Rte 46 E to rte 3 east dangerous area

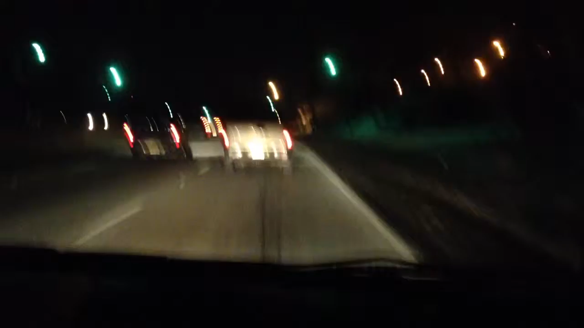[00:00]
I'm going to try to pass this guy up. He's all over the road and he's dragging. Probably drunk. Oh, that was exciting. I figured he was looking down texting or eating. Could be lost.